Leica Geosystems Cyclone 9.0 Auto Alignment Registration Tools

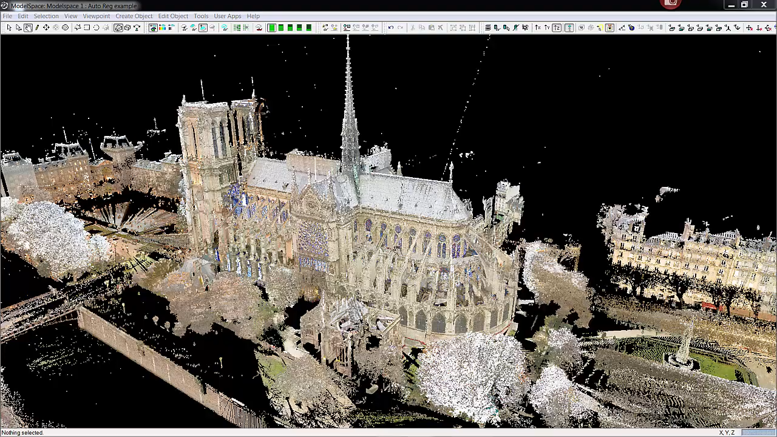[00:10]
Like a demonstration video showing Auto Align. In this model space we have the Church of Notre Dame which was automatically aligned with the new auto alignment routine in Cyclone 9.0. There are 41 positions and this really shows the power of Auto Align in a nice way.
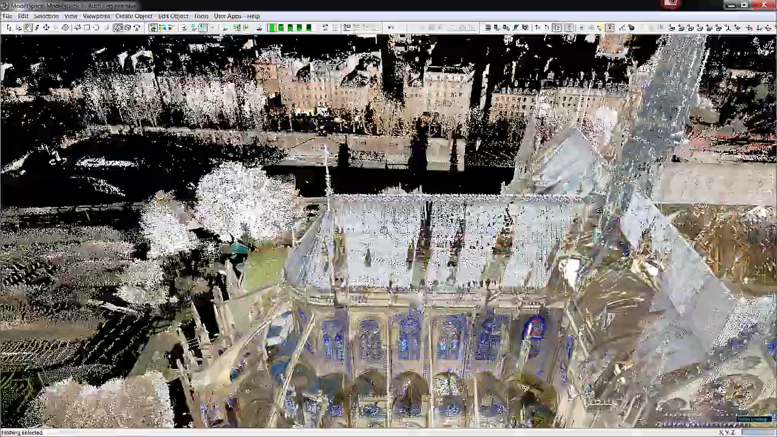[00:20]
This is a large area. It's got a lot of complex structure in it.
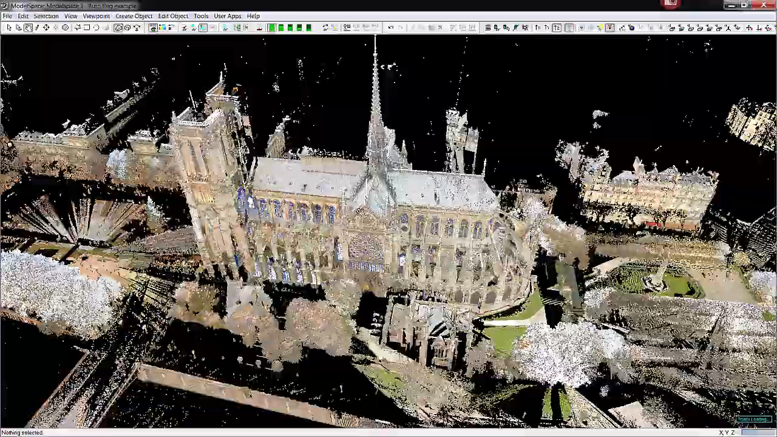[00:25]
Let me go ahead and turn on the scan positions and you can see that the
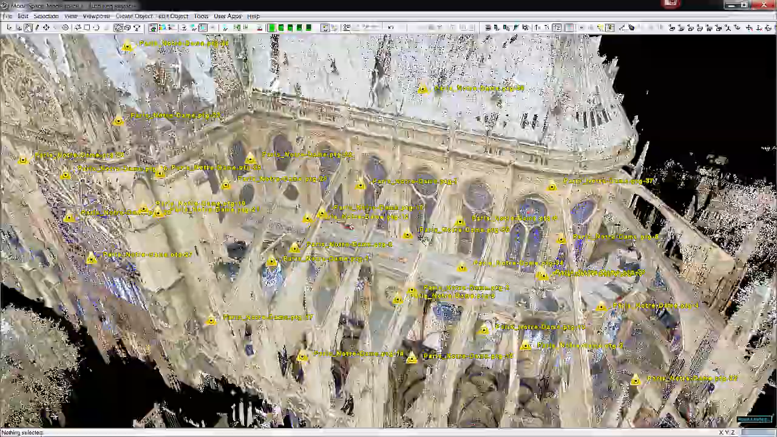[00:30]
Church was scanned inside and out in multiple levels and even outside.
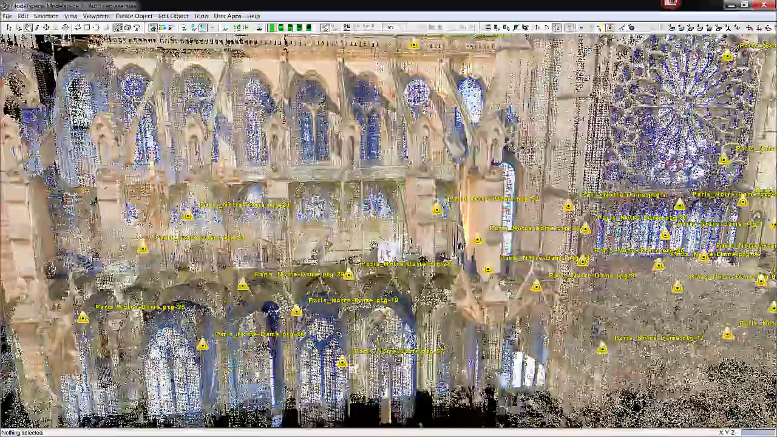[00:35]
There's camera color applied.
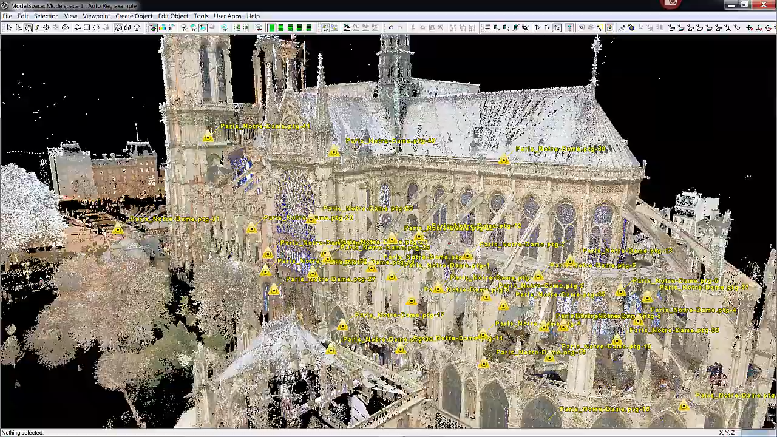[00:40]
One of the things I like to do is go ahead and check some of the tighter places
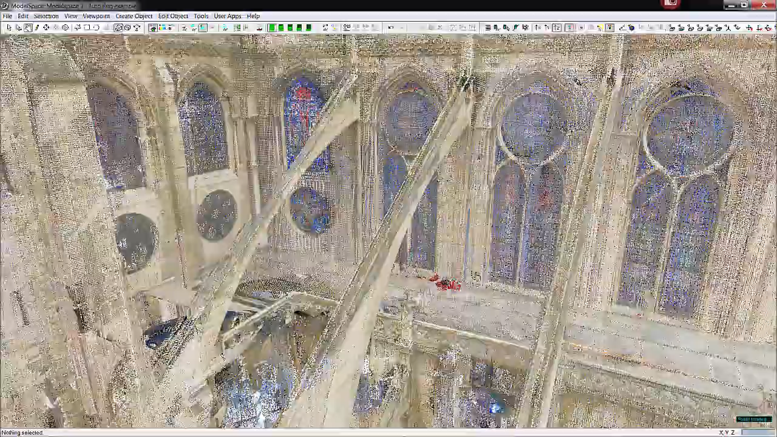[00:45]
where registration errors can occur and these beams demonstrate a good area here.
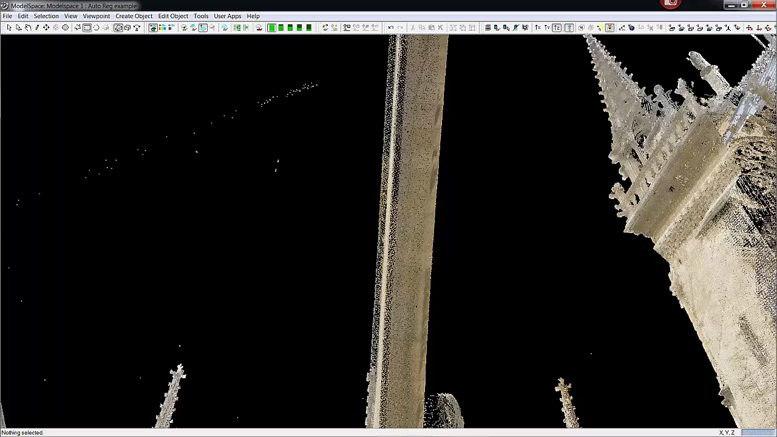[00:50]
I'm going to go ahead and just delete points
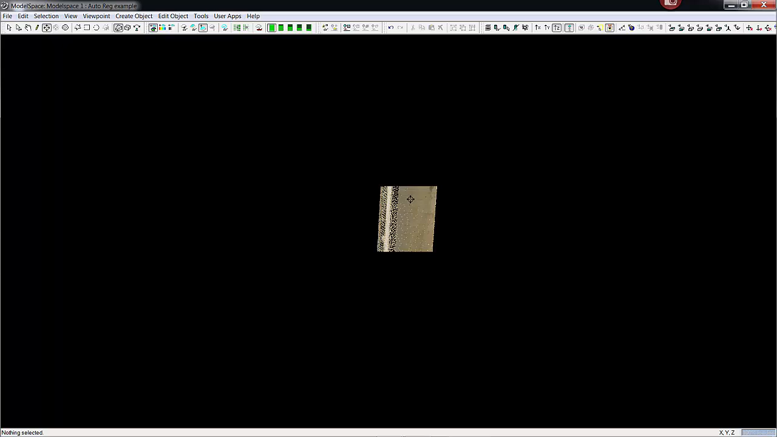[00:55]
on the outside of it and then turn to the side here and show you
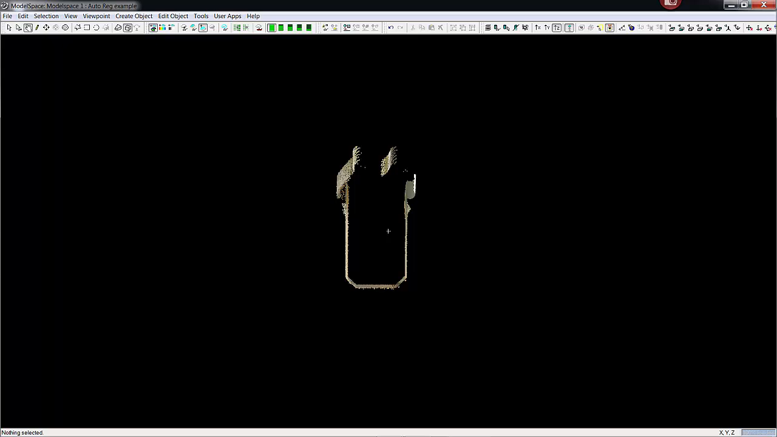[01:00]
once I turn the color on in the scans you can see quite clearly the different scans.
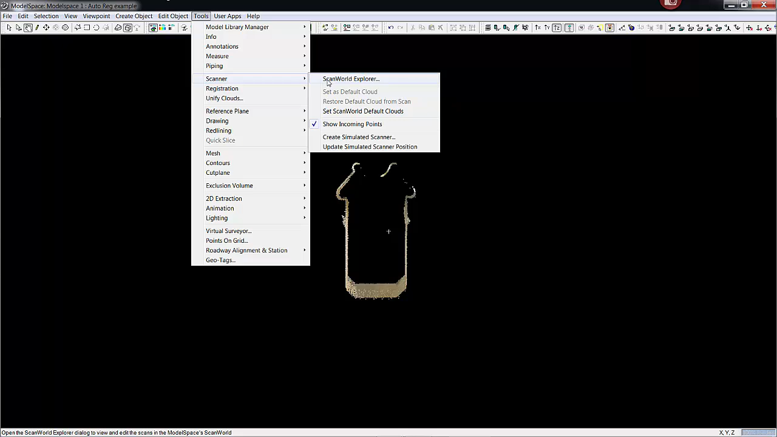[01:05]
Each color is representative of a different
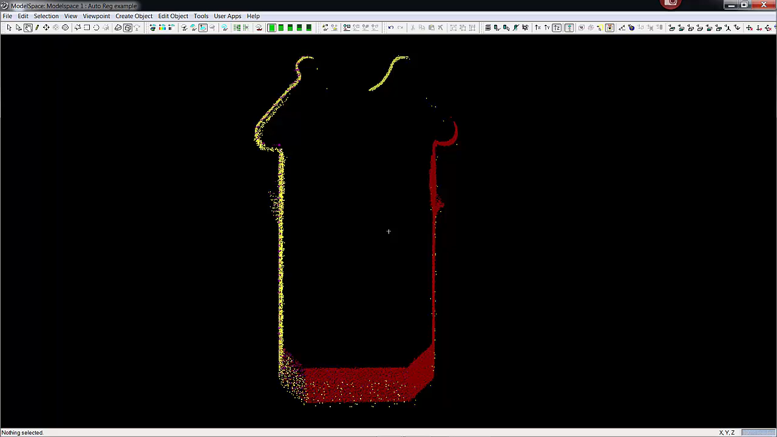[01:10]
scan that was contacted this one beam here and you can see here that all of the scans really fit well together.
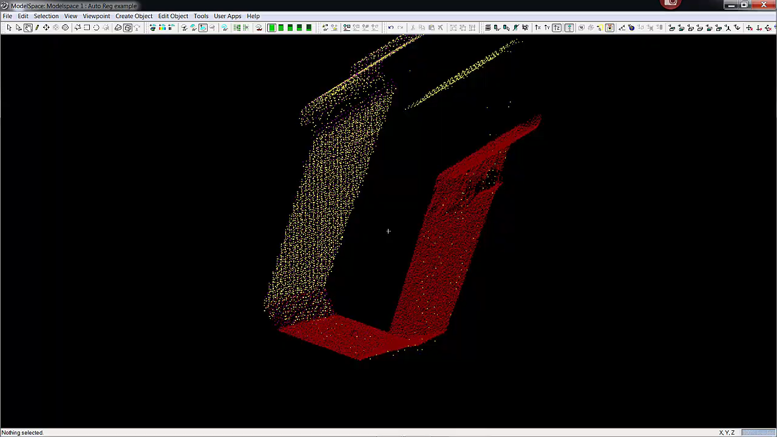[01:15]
We have purple scan a red scan and a yellow scan here.
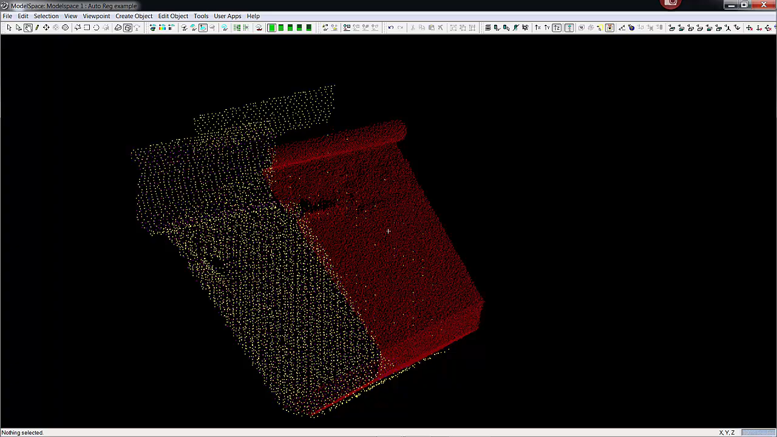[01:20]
These all fit really nicely into over into the registration.
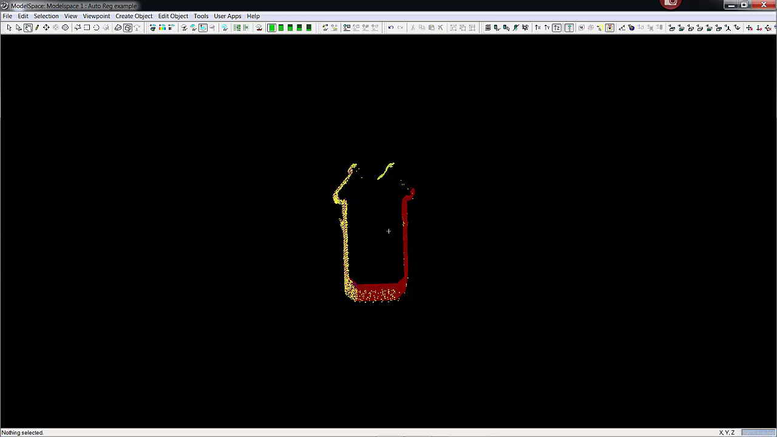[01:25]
It's important to do checks like that when performing
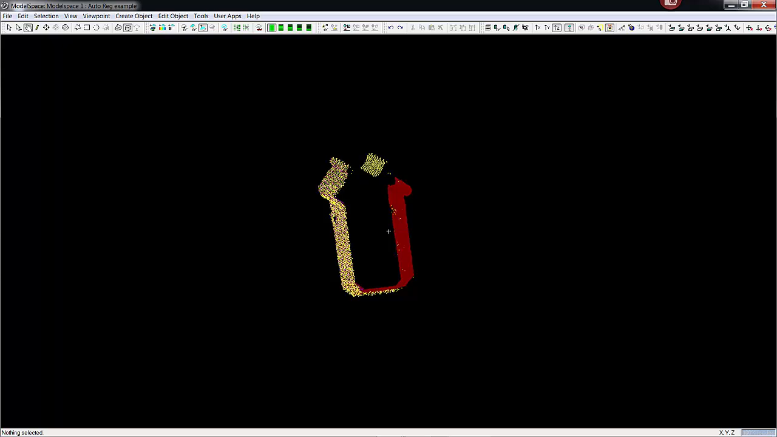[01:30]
registrations and afterwards to make sure that you're getting a tight fit in all the all the important areas.
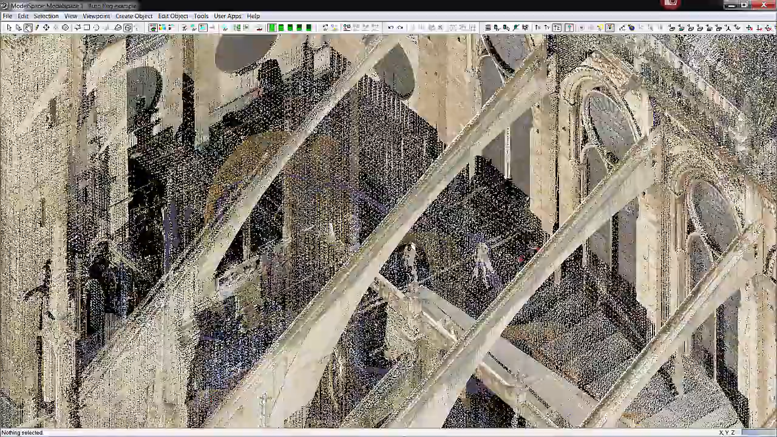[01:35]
Let me just back up here.
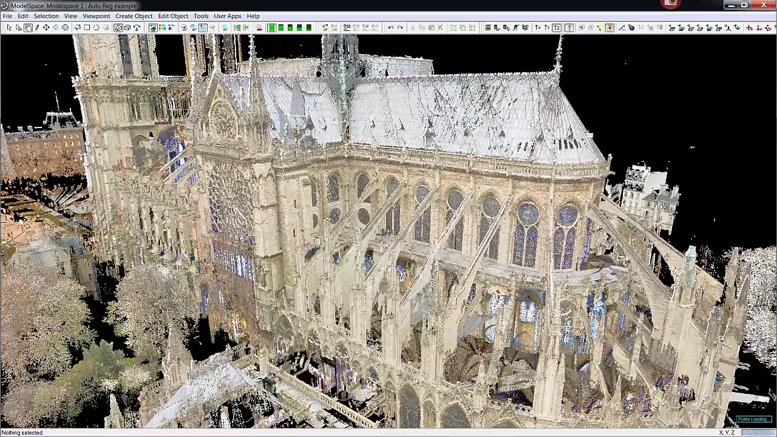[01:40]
I'm going to go ahead and turn on the the scan worlds again and let's go ahead investigate inside the church area and we'll go
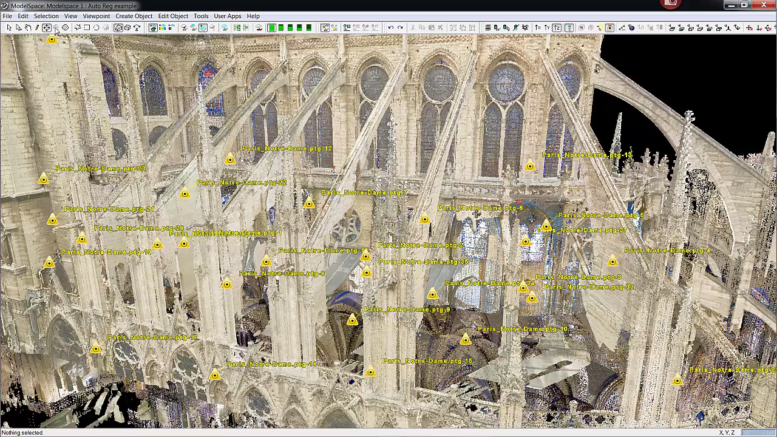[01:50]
one by one here just checking out the area inside.
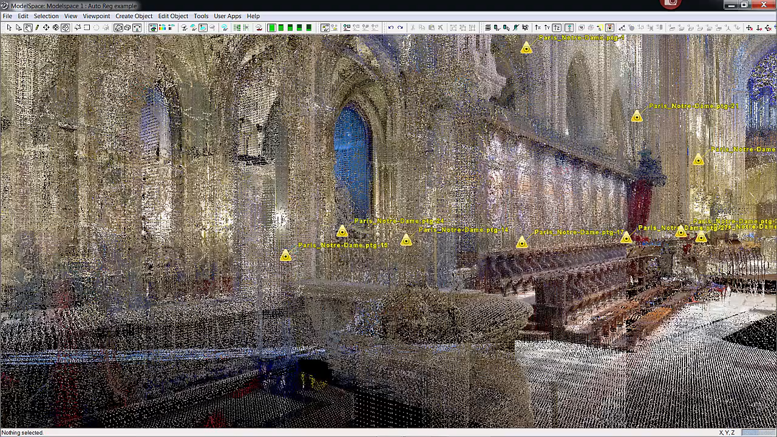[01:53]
So we're now inside the church.
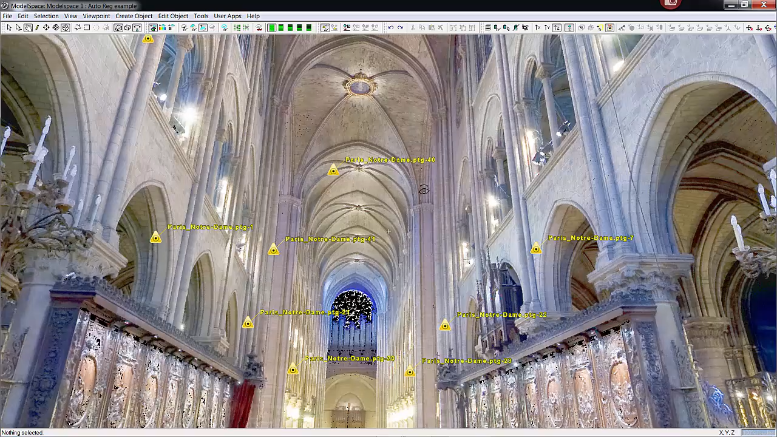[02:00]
You can see the imagery is quite nice and again those triangles represent everywhere a scanner location was located.
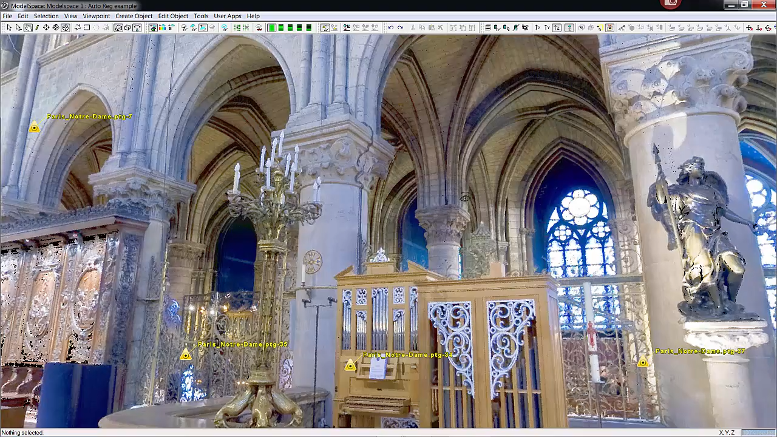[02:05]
Go ahead here and rotate down. You can see all the incredible detail on the floor.
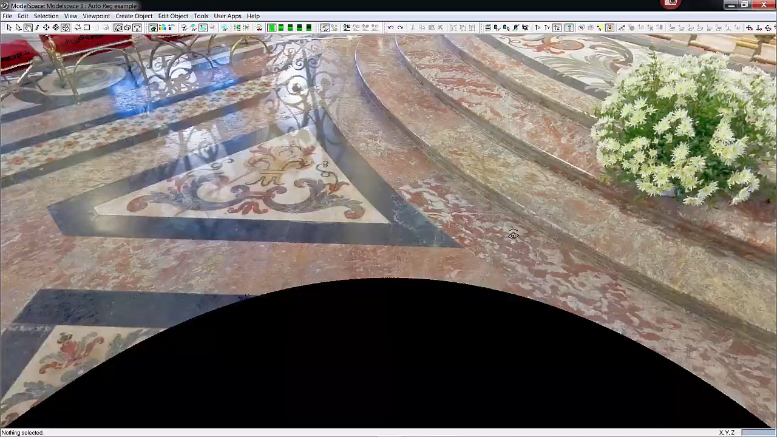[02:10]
If I zoom in here you can see that you know yes it's still all just points.
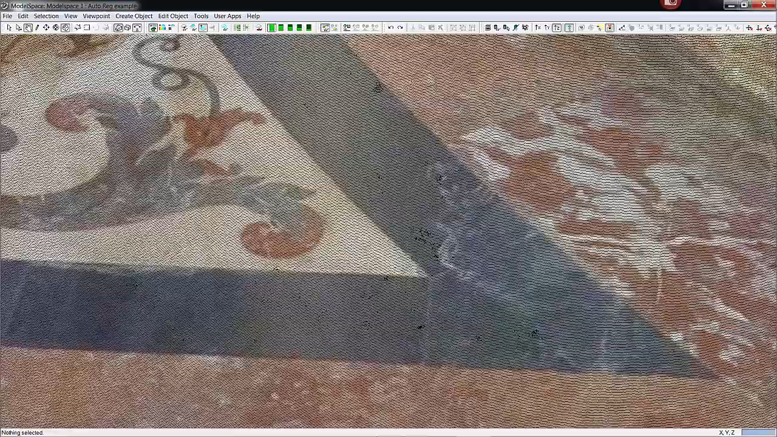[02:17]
Just a lot of them well aligned highly accurate and colored
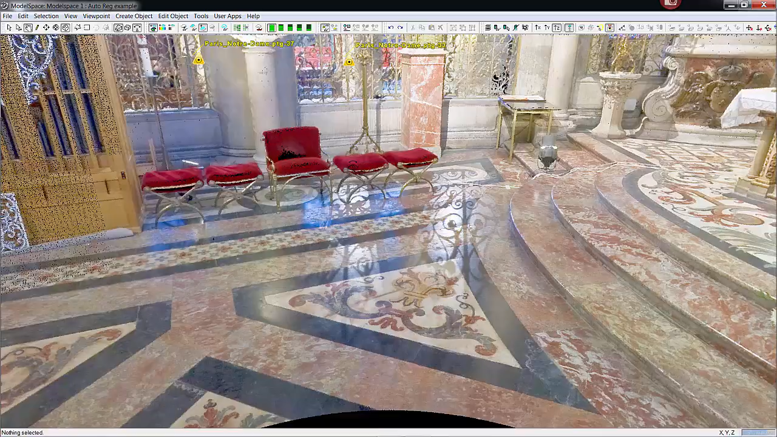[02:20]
well so they have a photorealistic look to them.
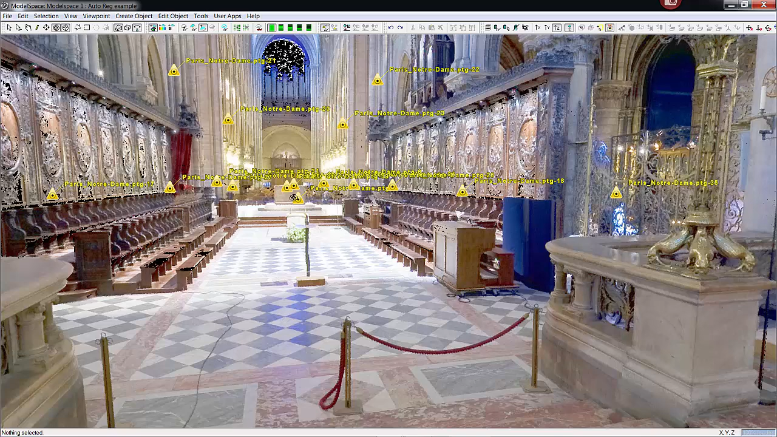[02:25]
I'm going to go ahead and go to another scan in this registration just up in the center there.
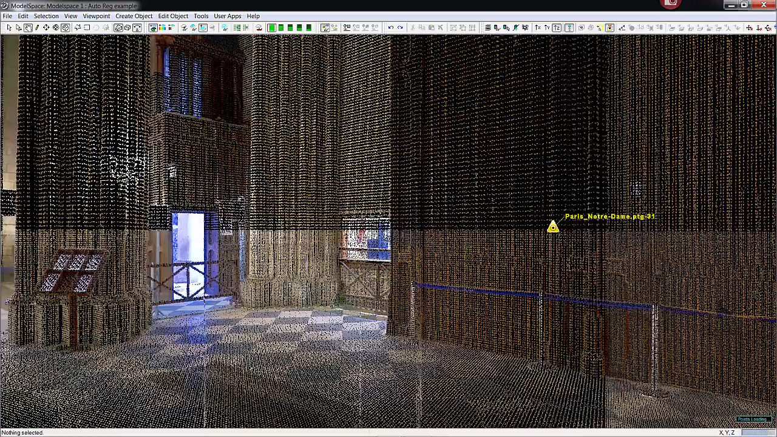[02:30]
I'm just going to zoom up and allow me to look around this one area here.
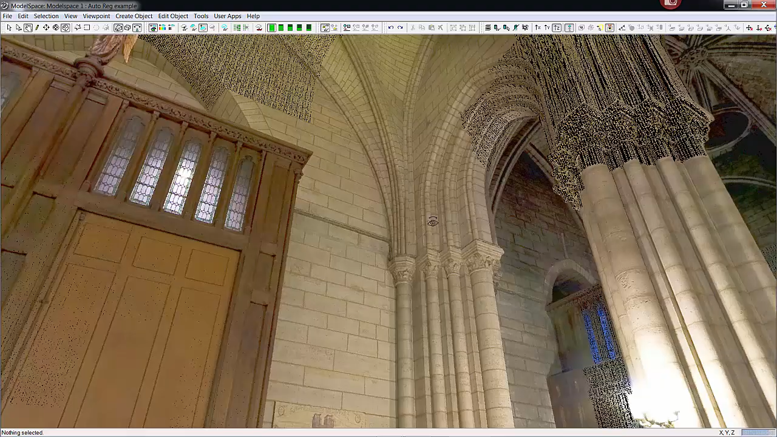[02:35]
And again the floor very nicely scanned.
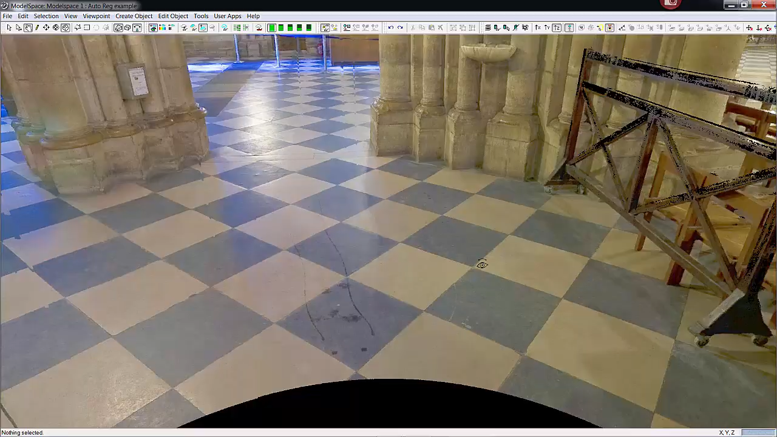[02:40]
I can rotate around and look back through the church here.